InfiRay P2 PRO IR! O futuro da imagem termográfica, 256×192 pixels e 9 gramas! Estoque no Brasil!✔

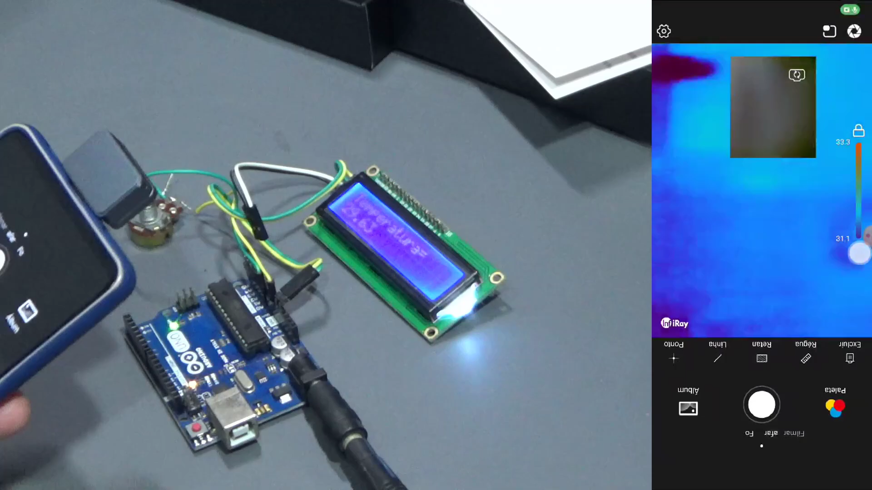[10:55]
Vou tentar aproximar aqui. Bom, pessoal, vou botar aqui agora o extensor.
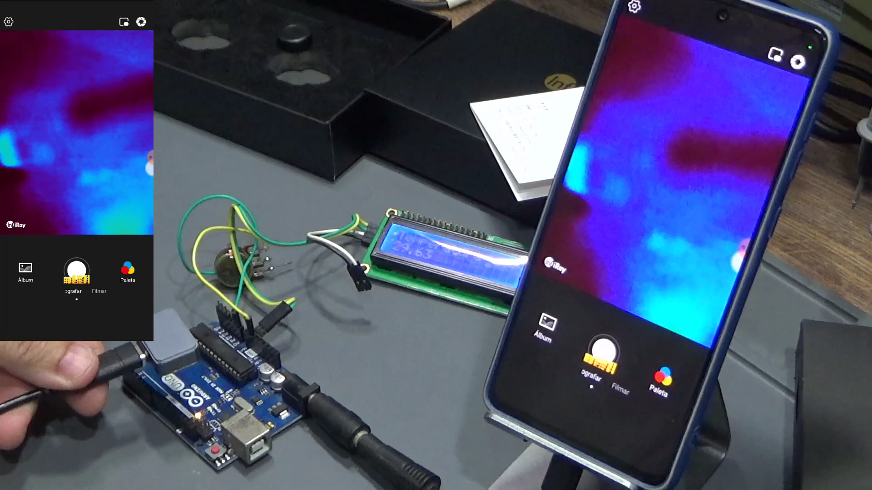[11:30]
aqui e dá até pra a gente trabalhar assim, tá? Mas olha, não tem muita definição. Então, eu vou colocar a lente macro.
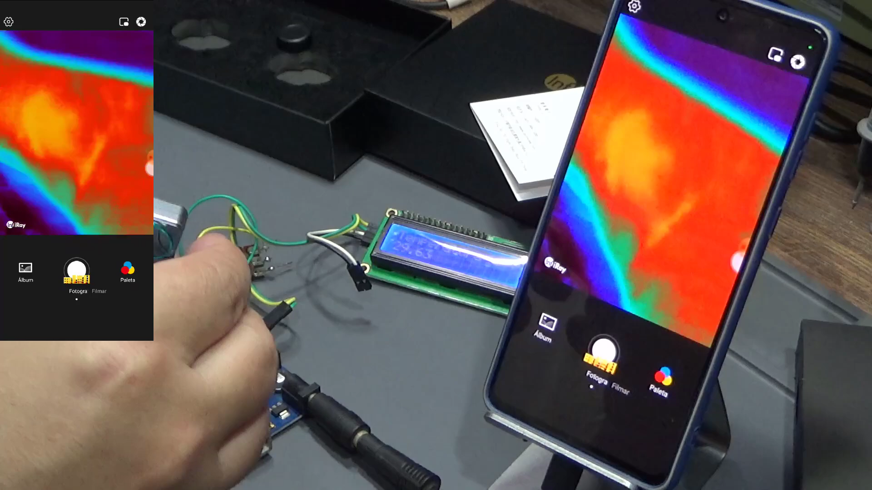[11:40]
Como eu já comentei, ela é magnética, é só encaixar aqui, encaixa ela direitinho, tá lá. E aí, obviamente, eu não tenho foco pra longe, né? Mas eu vou ter o melhor foco pra perto. Olha só a diferença. Olha aqui, ó. Eu consigo ver até os pinos. Ali, aqui é o regulador, né?
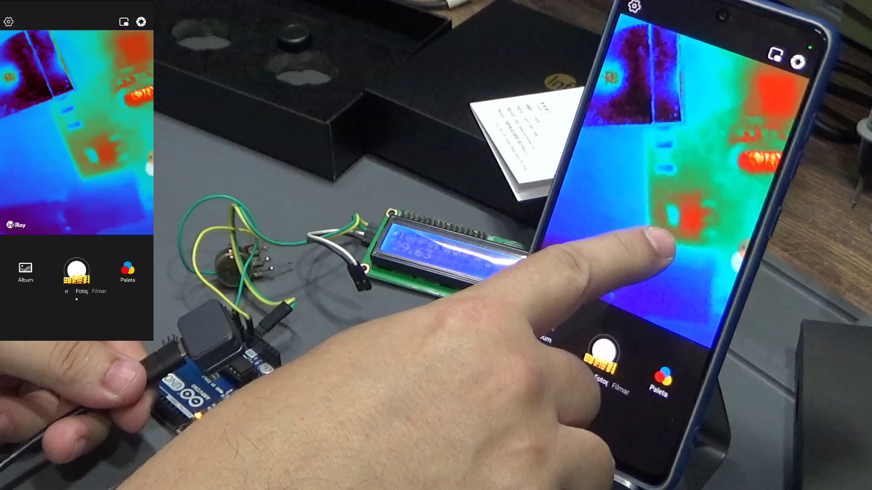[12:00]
Três ponto três volts. Aqui o cristal. Aí, dependendo, ele vai trocando, ó. Tem mais um, não sei, mais quente pro lado de cá. Vamos chegar aqui. Aqui na beirinha. Aqui mais um ponto com aquecimento. E eu consigo ver com mais definição. É só fazer a aproximação. Só ir aqui pra frente.
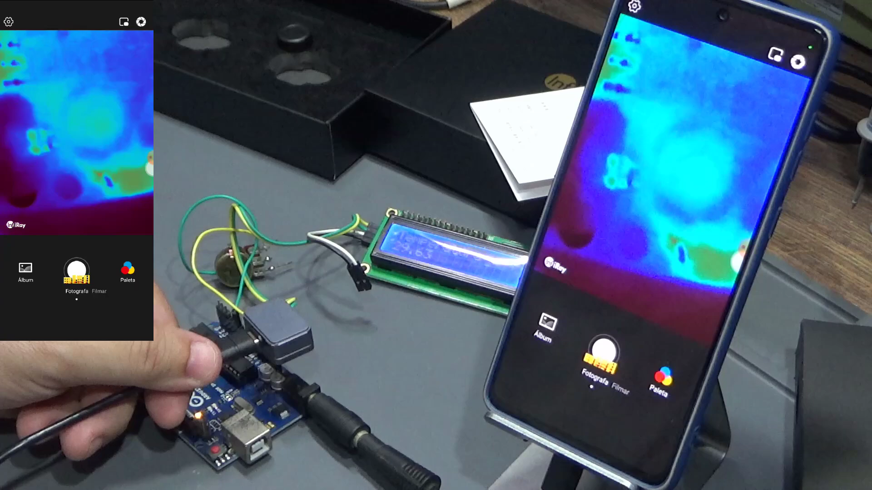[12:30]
Perto do conector de alimentação. Olha ali, ó. Tem um capacitor ali, ó. Bem quente.
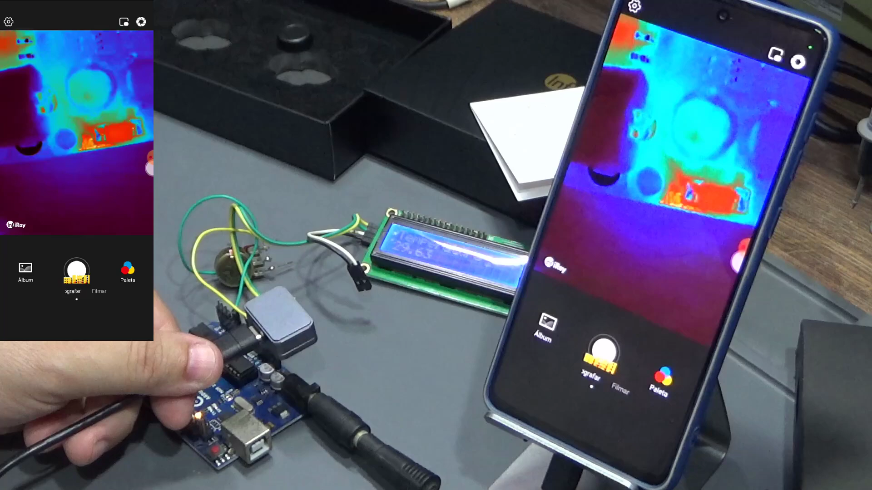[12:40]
Eu quero saber a temperatura dele, eu também posso optar por colocar na função profissional,
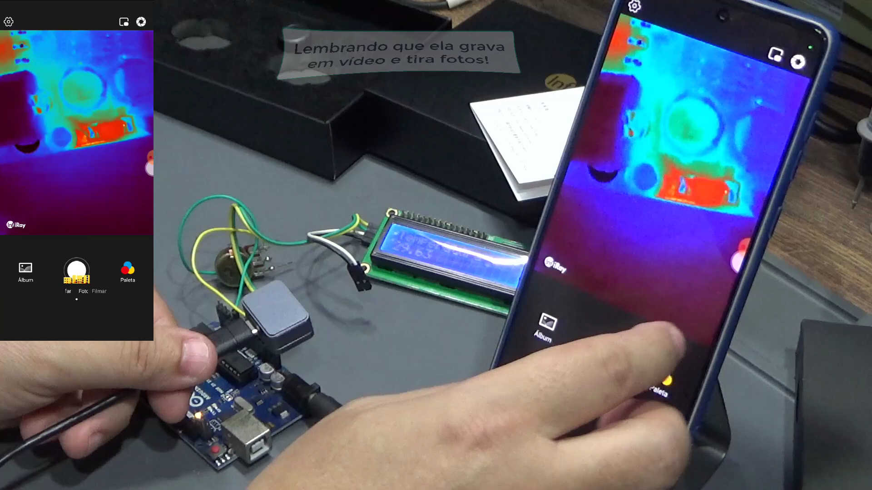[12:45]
né?
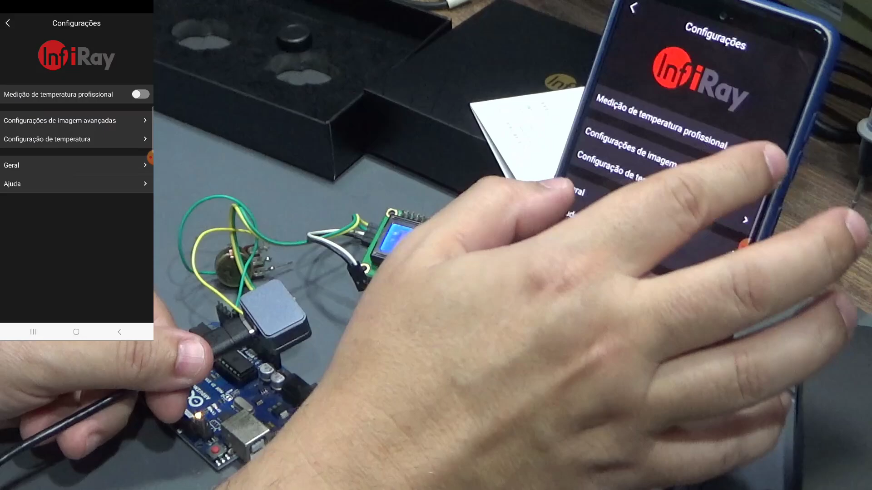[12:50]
Medição profissional e aí eu posso marcar os pontos que eu quiser. Fica mais fácil, né? Botar aqui ponto e marcar esse ponto aqui, ó. Trinta e quatro ponto quatro graus ali.
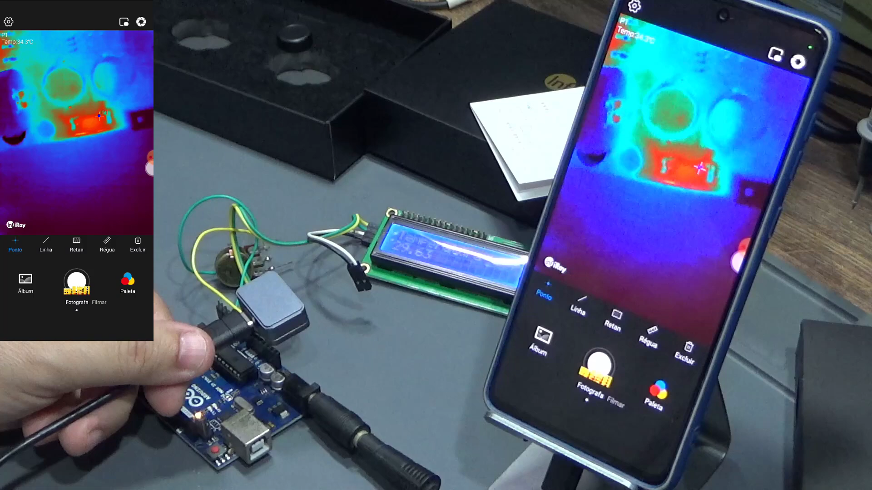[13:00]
Botar bem em cima pra gente ver. Isso, trinta e quatro graus no P1, né? E variando aqui eu posso ver outras partes do circuito, só consigo ver até trilhas. Outro CI aqui, também quentinho, vamos botar um ponto aqui nesse.
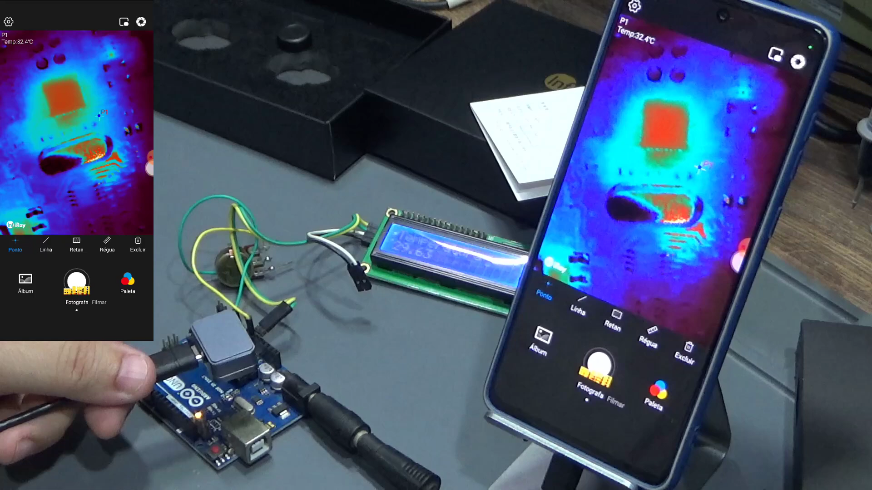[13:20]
On screen: spot 32.4°C
P2, trinta e quatro ponto, trinta e três ponto quatro graus. Aqui.
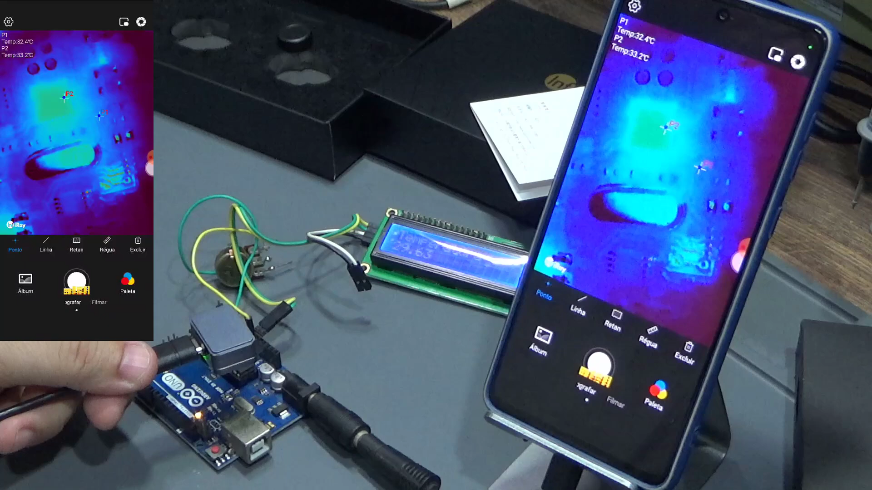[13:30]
Ok? Uma análise bem mais detalhada. Dificilmente uma câmera consegue essa definição sem uma lente macro, tá?
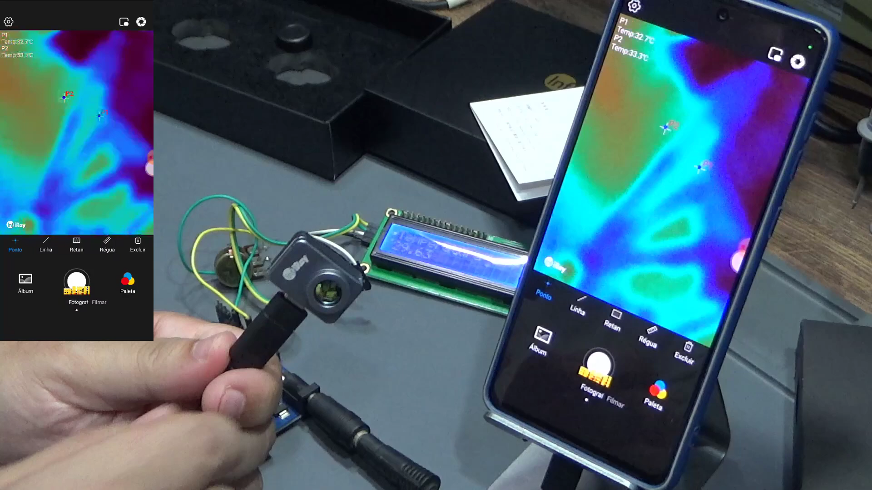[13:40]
Mas a lente macro a gente só vai usar, obviamente, quando precisar medir distâncias curtas. Bom pra bancada eletrônica, né? Então, é interessante que ela acompanha essa lente.
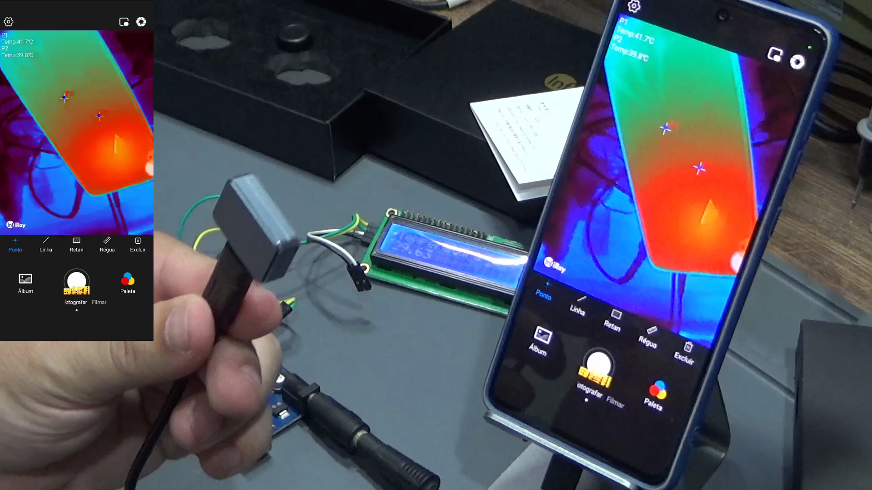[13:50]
Se não, ó, liberei aqui, tô vendo o próprio celular, vamos ver aqui o multímetro, ó.
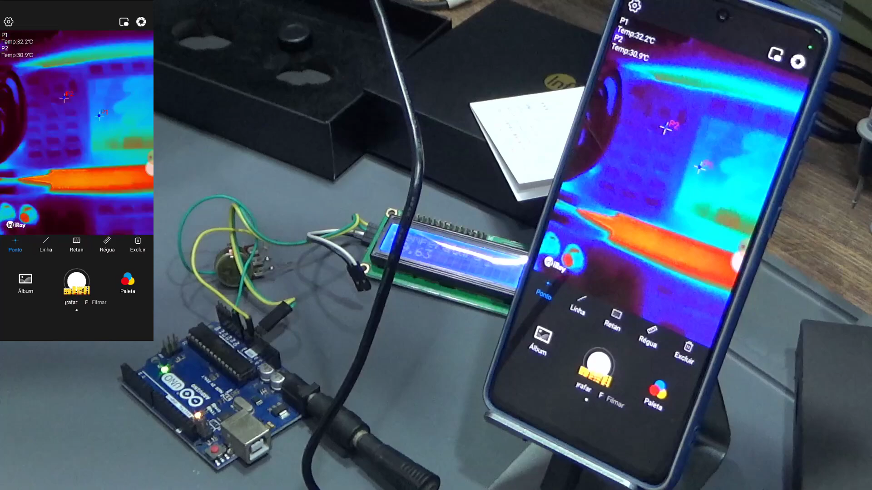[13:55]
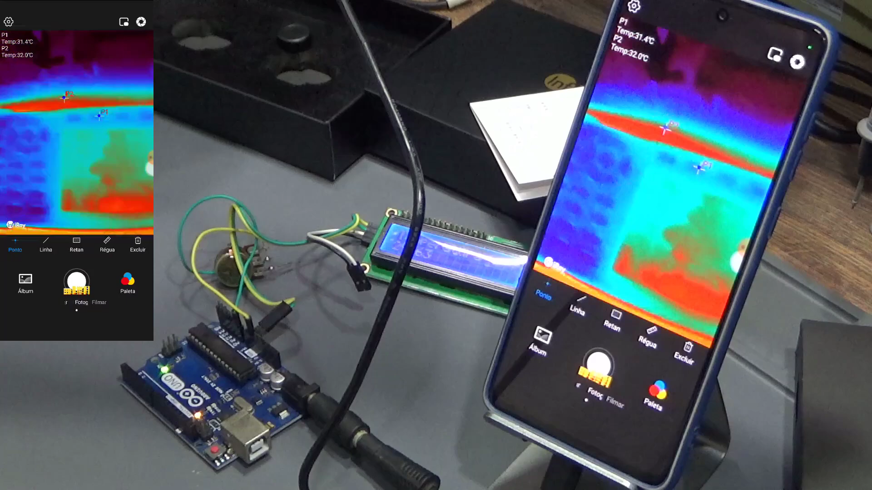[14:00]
Já mostra que tá quente aqui. Aquela parte de cima. É uma fonte ali, ó.
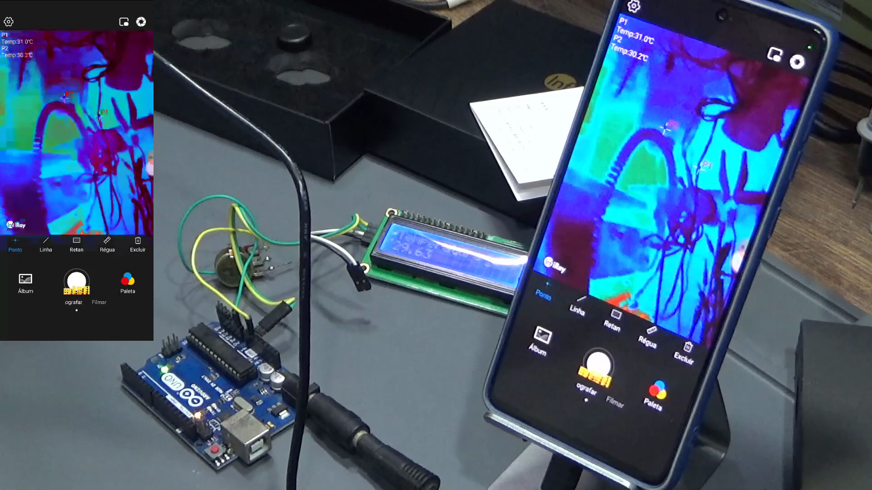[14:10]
Dá pra ver aqui? Uma fonte aqui. Tá bem quentinha. Vou botar o P3 aqui, ó.
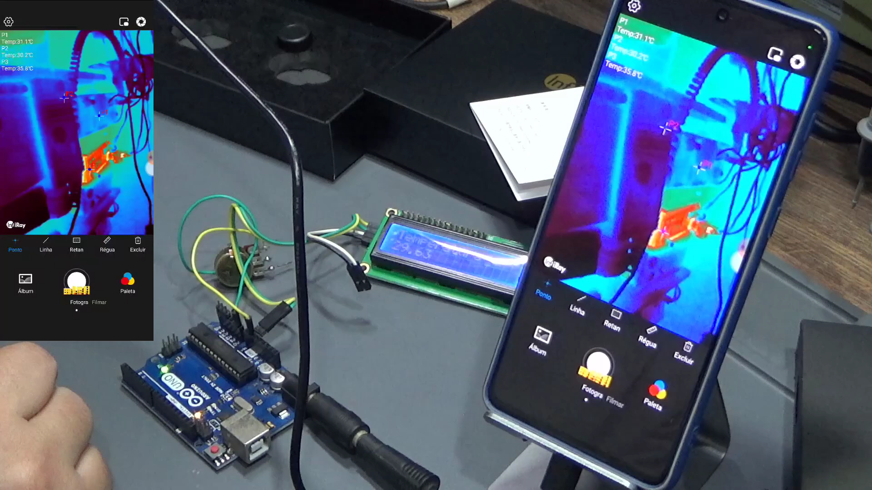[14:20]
Trinta e cinco por trinta e seis graus ali na fonte. Ok? Por aí vai, pessoal.
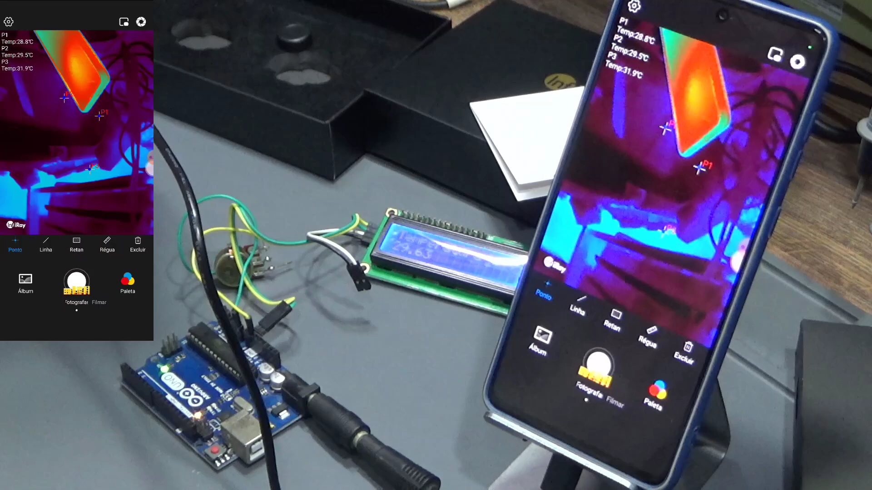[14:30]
Eu achei bem bacana esse esse dispositivo aqui. Modelo P2 Pro da Infrared, menor câmera térmica do mundo e com possibilidade de lente macro.
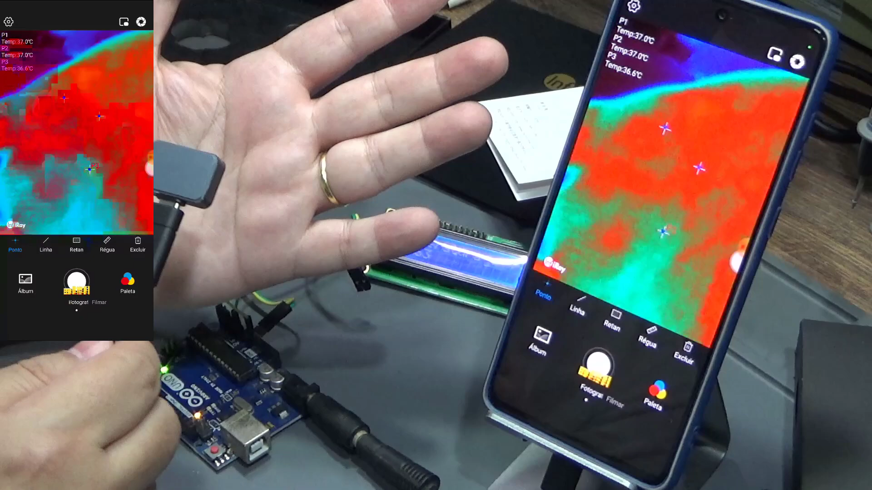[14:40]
ok? Afastando aqui pra ver a mão. Ela tem alta calibração também.